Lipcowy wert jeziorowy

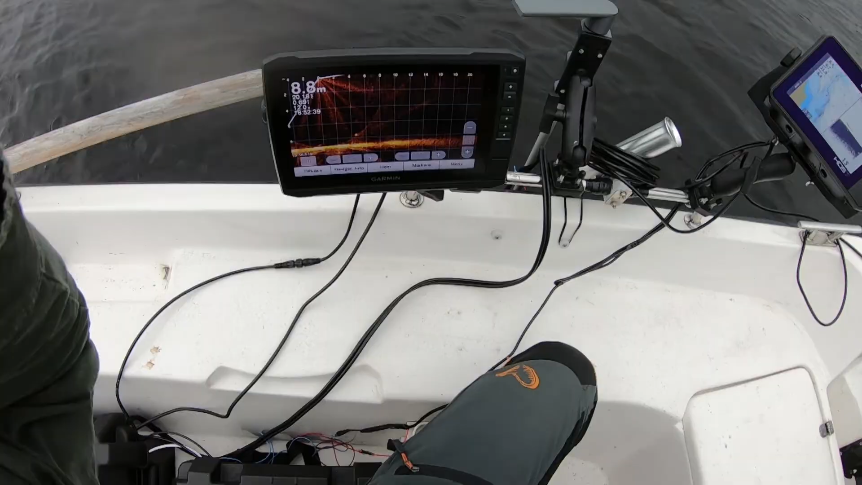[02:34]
On screen: depth 8.8 m
Zobaczcie, jaka piękna ryba to jest.
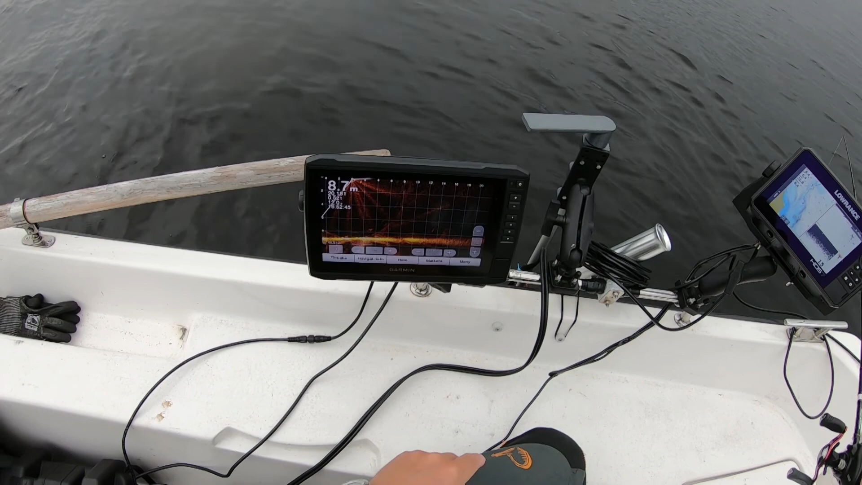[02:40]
Zobaczymy, czy weźmie. Patrzcie, jak szczupak zassał mi przynętę.
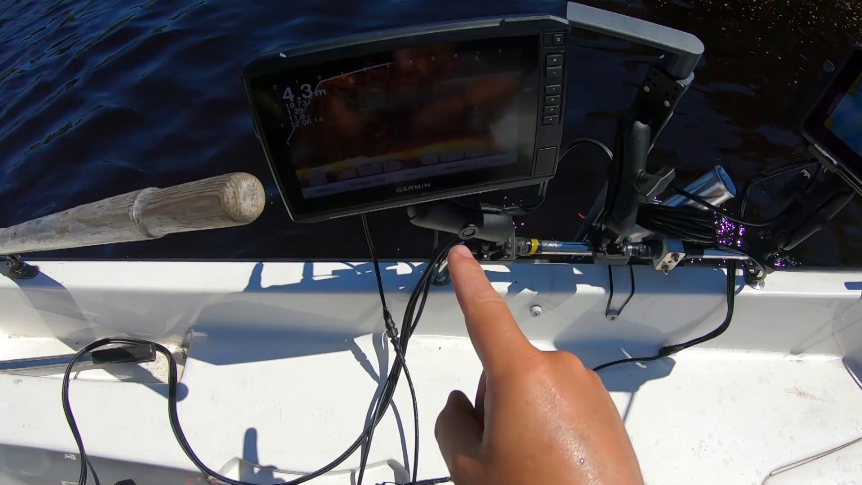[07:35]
Co tu na echosondzie się dzieje? Jeden wampir, drugi wampir, trzeci wampir, czwarty wampir.
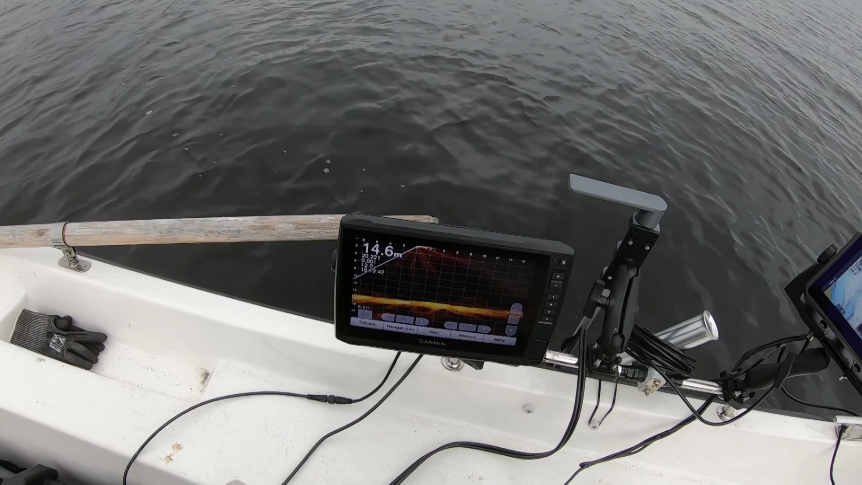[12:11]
On screen: depth 14.6 m
Ej, podniosła tylko. Idzie jeszcze raz.
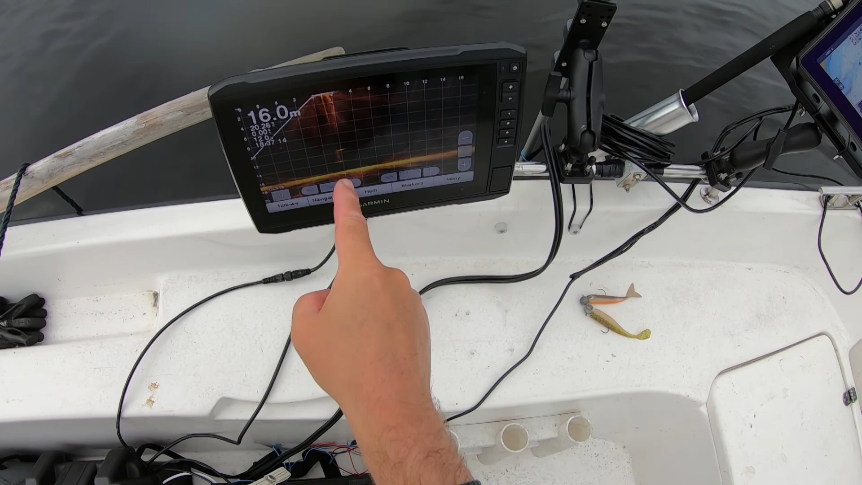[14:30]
On screen: depth 16.0 m
Tu jest ta kotwicy. I teraz kwestia, czy przeżyje, czy nie. No słuchajcie ludki, czas zakończyć dzisiejszego vloga.
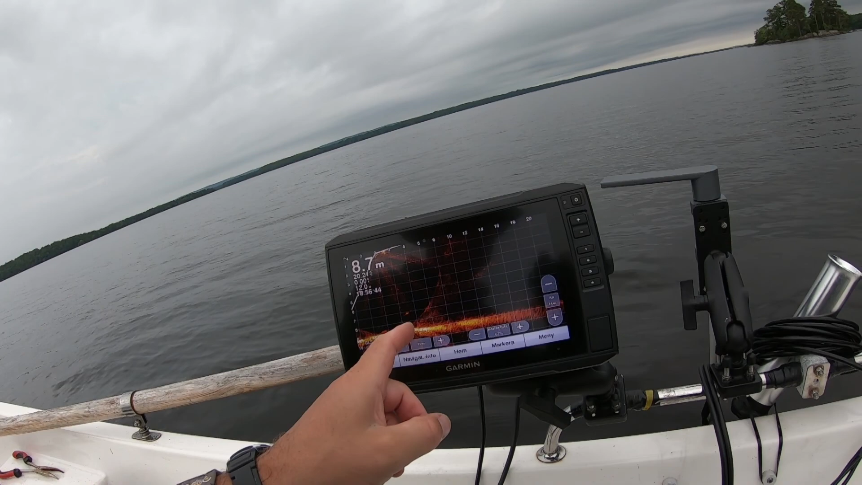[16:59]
On screen: depth 8.7 m
Widać ją nawet na Lawrence'ie. Super dzień, słuchajcie. Oby tak dalej. Trzymajcie się do następnego.